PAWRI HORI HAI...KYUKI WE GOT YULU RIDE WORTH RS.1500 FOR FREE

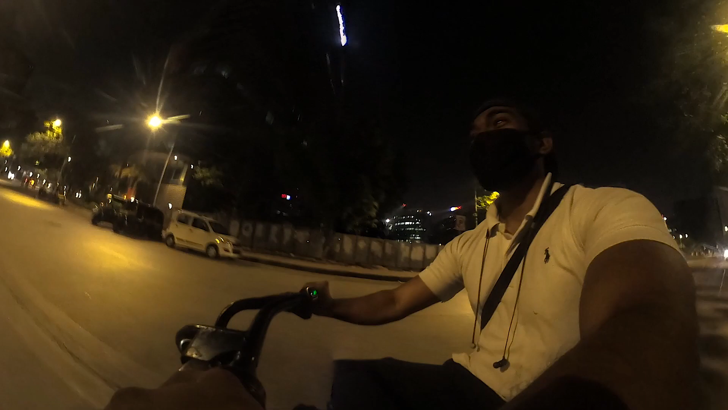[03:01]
अरे कितना पास, फुल फुल एक्सी दे रहा हूँ, तुम्हारे पे पहुंच ही नहीं पा रहा हूँ, धक्का मार गया पैर से। अरे थोड़ा स्लो तो चलाओ।